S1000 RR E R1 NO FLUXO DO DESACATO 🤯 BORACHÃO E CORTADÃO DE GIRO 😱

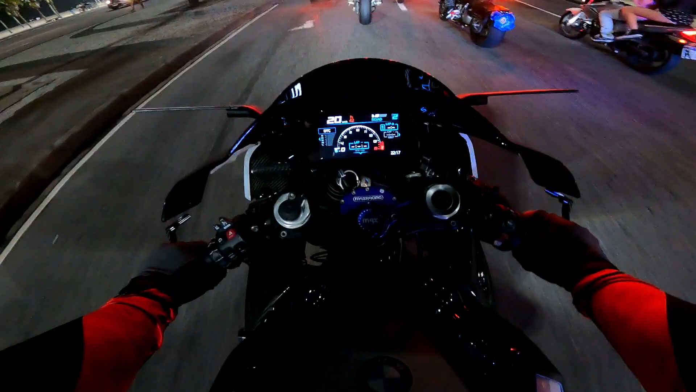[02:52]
Tô nervoso. Quer já chamar o menino ali, quer chamar no grau. Tem muita atenção nesses rolês, pessoal, que muitas vezes tem uns emocionados aí.
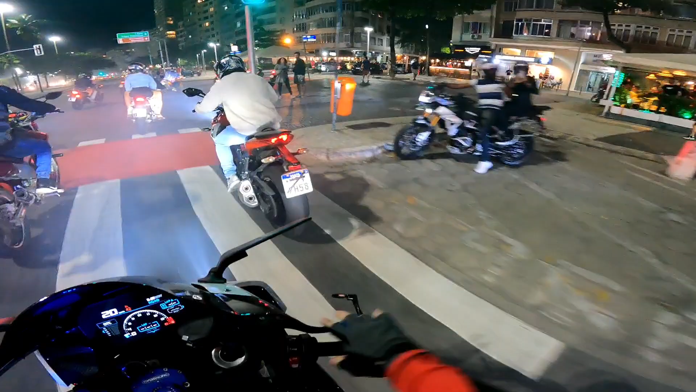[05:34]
Vamos sair tudo que acaba de orar. Ai, meu Deus do céu, deixa não, pai. Ah, ninguém tá. Olha aí. E aí, pessoal, corta ou não corta? Fala com o pai. Hã?
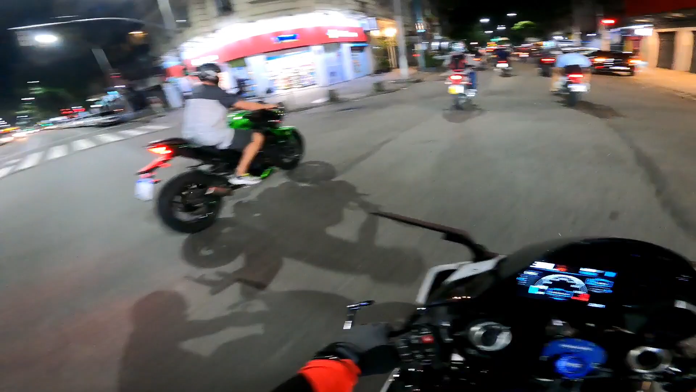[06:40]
Desacato, pessoal. Eu dei uma segurada ali que tinha um mano atrás de mim. Tu viu que eu dei uma pá? Ele já deu um pá pra lá. Então tem que tomar cuidado agora que eu tô ligado no pessoal que fica atrás. Mas eu já aviso logo.
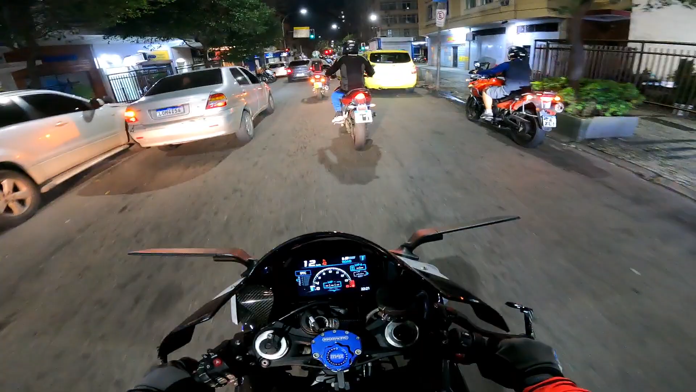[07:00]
Fica atrás do pai não, porque ela cospe fogo. Se eu consigo parar.
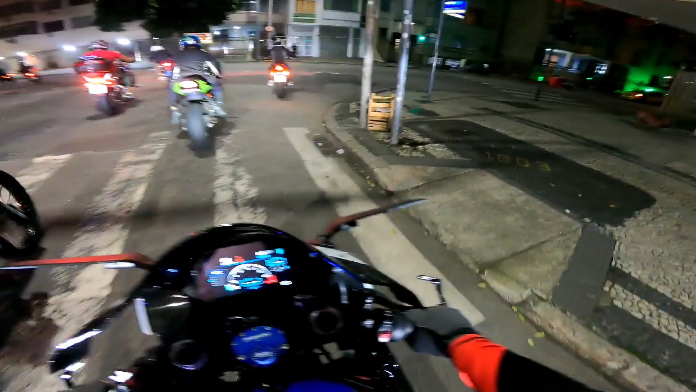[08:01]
Daqui a pouco o pai morre.
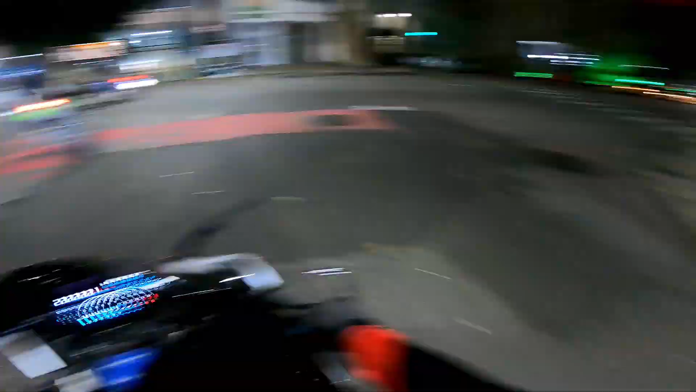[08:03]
Relaxa. Ó. Ele agarrou ali no moço e tá vendo que ele tá acelerando. Tá dando uns coice, tá ignorante.
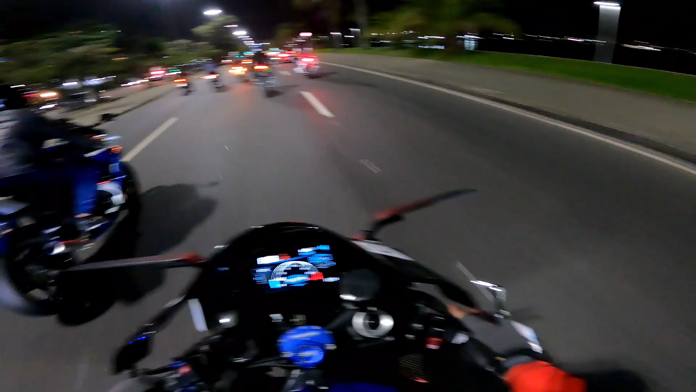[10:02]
Giotona aí do meu lado. Aí o brabo aí.